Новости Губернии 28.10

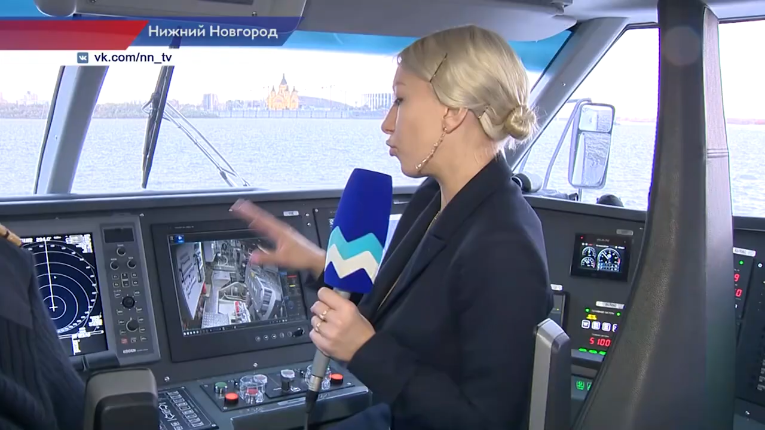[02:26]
Восемь экранов. В любой момент можно увидеть любую точку метеора.